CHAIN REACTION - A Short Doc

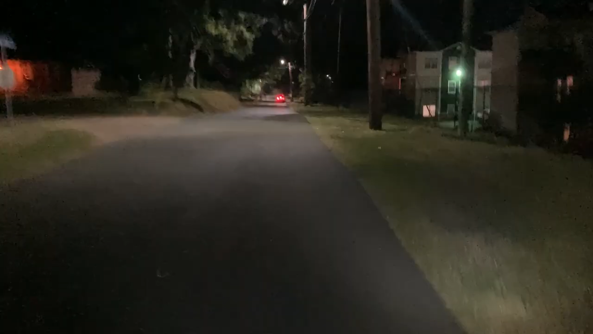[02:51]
I'm kind of on a back road, but obviously you can see just how much brighter it is here. Riding at night was kind of scary. Sharing the road with cars, hoping they would see me and give me plenty of space.